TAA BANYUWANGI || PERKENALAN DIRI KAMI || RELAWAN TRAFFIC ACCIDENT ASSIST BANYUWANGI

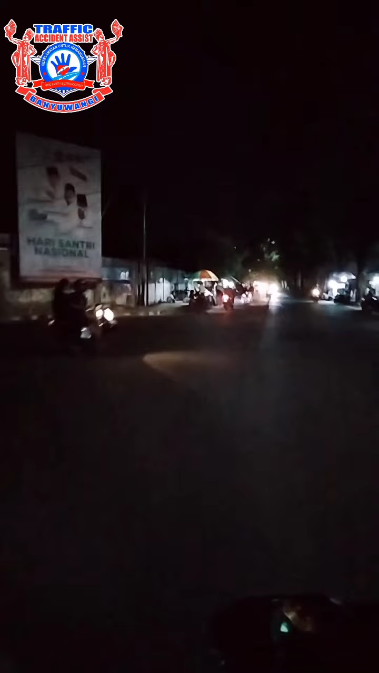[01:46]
Sekarang kita sedang melewati wilayah Nagabulan Lur Dimana di wilayah ini Banyak sekali para
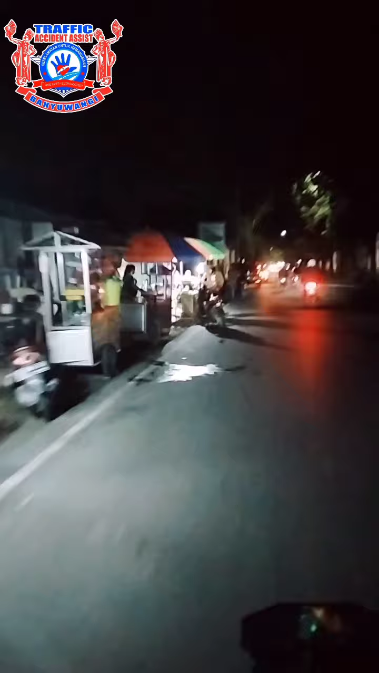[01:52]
pedagang UMKM yang berjualan Bisa dilihat di kanan dari kiri kita Para pedagang sedang berjualan di masa pandemi ini
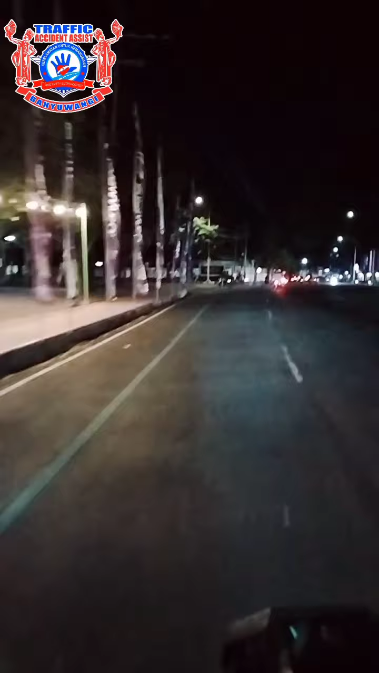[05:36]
Sekarang kita telah sampai di pertigaan
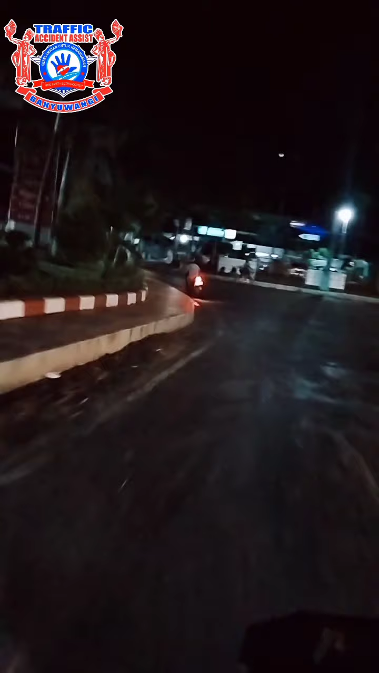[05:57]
Jalan Bantarang Lur Jika kita belok kanan maka kita akan menuju pantai Bum Marina Sekian perkenalan kami